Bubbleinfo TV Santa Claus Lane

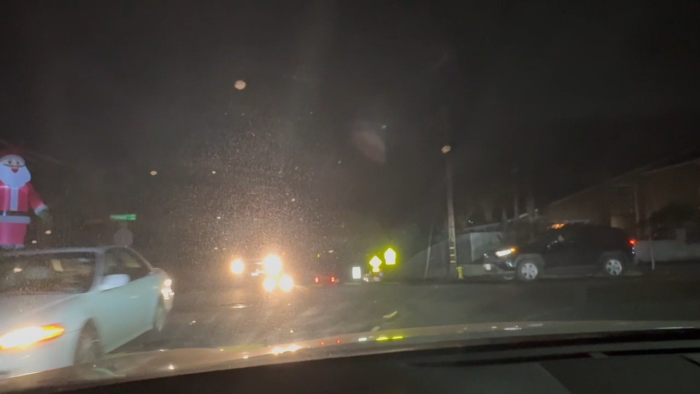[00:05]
but you're driving around looking for Christmas lights,
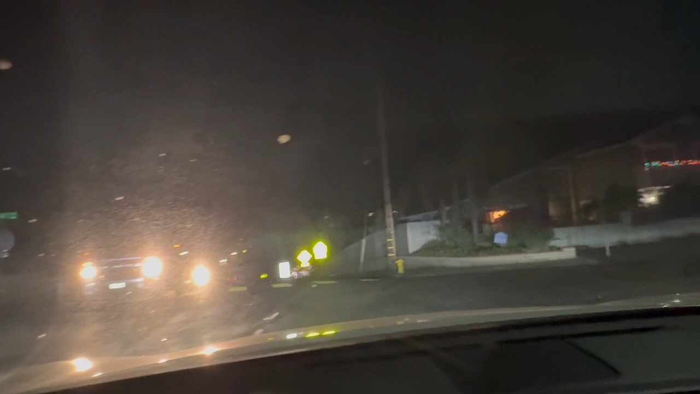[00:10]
put your left turn signal on Highland. This is Tamarack and Highland. Here you go. I think people must have gotten together on this. We have Santa Claus Lane, we'll call it. Highland. Between Tamarack and Carlsbad Village.
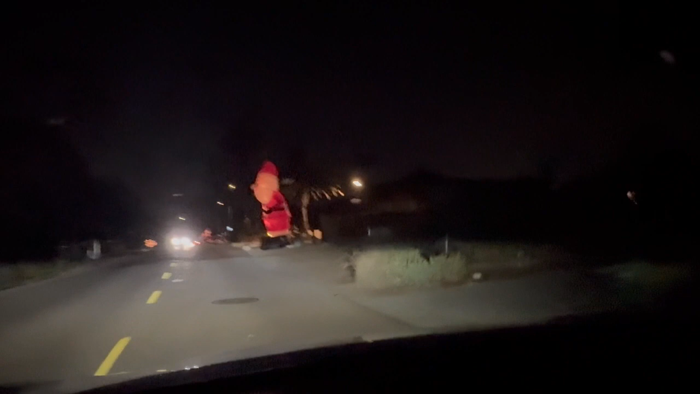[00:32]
We have several Santa Clauses displayed prominently.
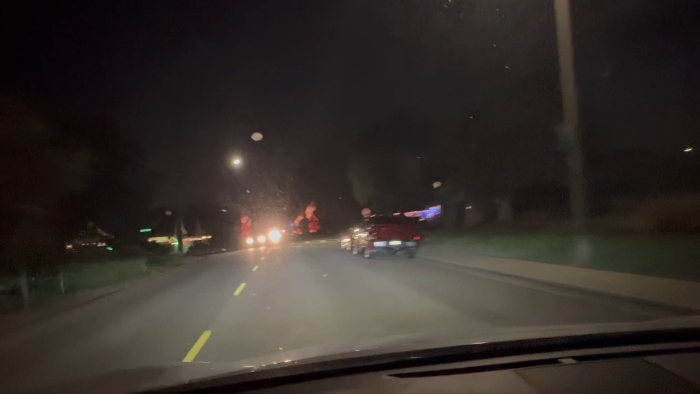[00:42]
Alright, so there's only one there. So let's say Magnolia. It starts at Magnolia.
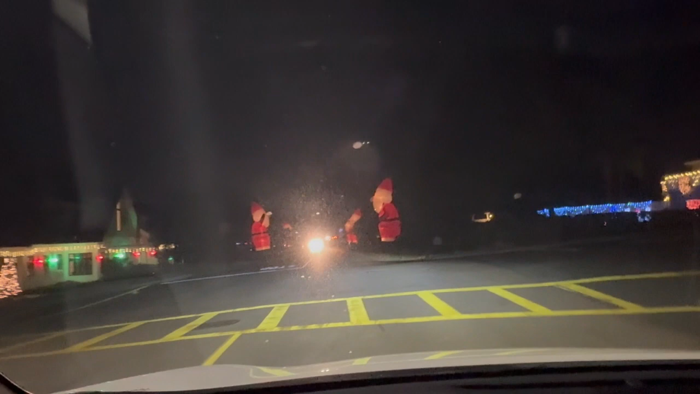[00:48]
This guy built this new house here on the left. That's the lining there.
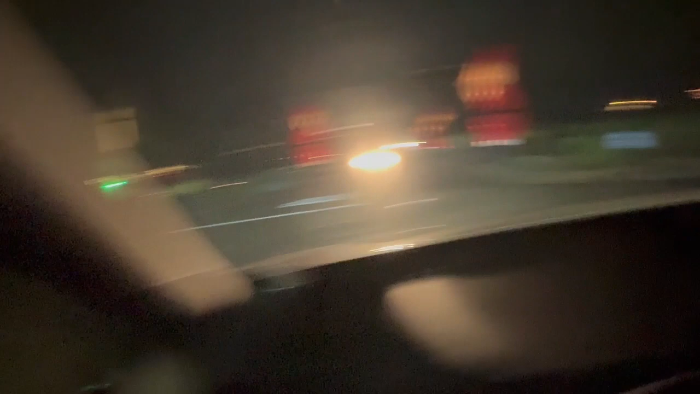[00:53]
Great house. There, here we go. Oh my god.
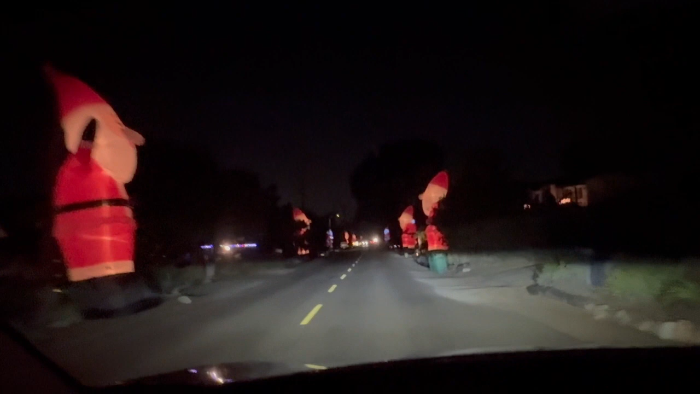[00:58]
Everyone's got Santa. The same one. Someone made a killing on these sales.
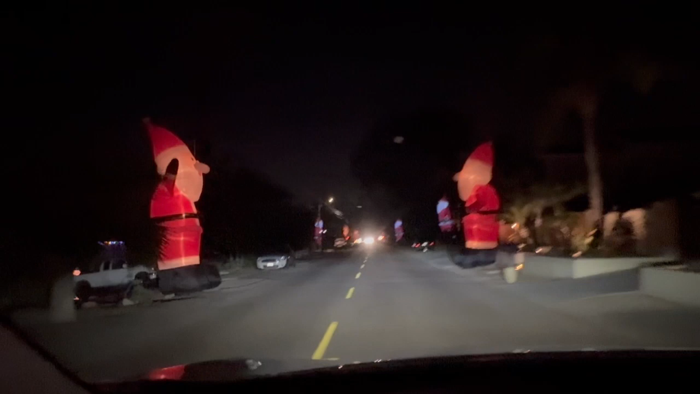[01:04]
Wow. Santa Claus Lane.
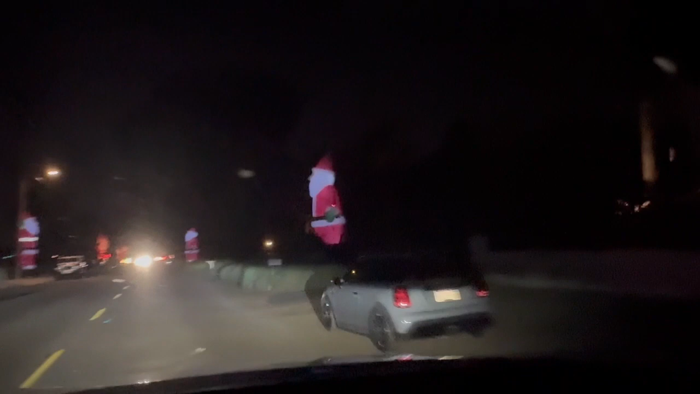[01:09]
Kids are going to love this. What great holiday spirit.
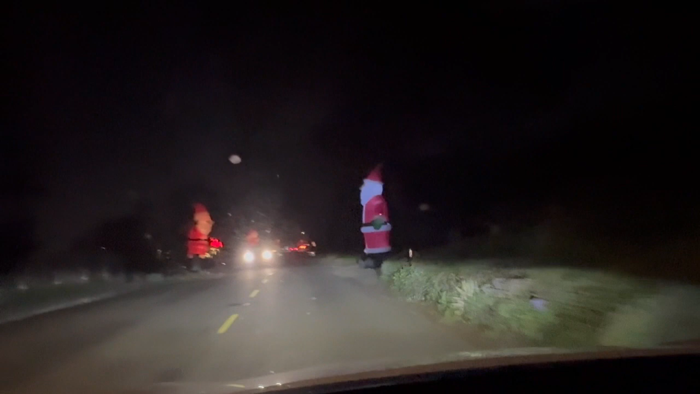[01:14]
Get all the neighbors in on it, too.
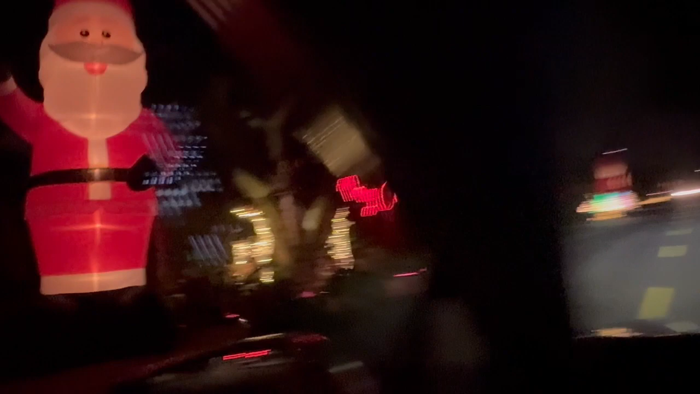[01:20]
Look, it keeps going. 3 out of 4 on this corner. Oh, they have theirs on their roof. Look. Oh, it's on the roof. It looks like a cat. 4 for 4. Aww. Chestnut.
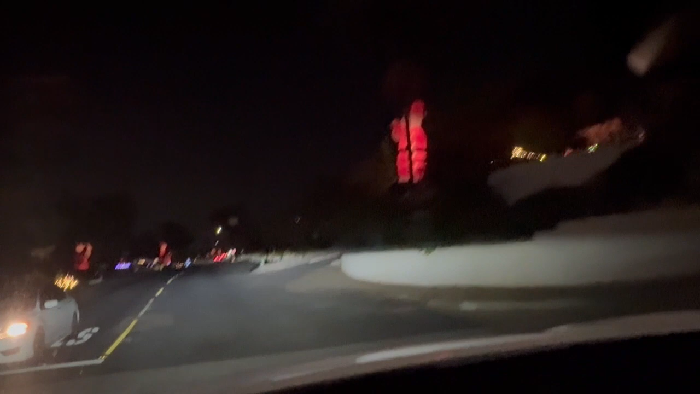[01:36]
Yeah, but you can see them. They keep going all the way down Highland here. Look at this. Highland gets the award. Most festive spirit. Look at this. Wow. That house has 2 of them. That is amazing. Had to be highly coordinated for everyone to get the same Santa. Yes. Imagine knocking on their door.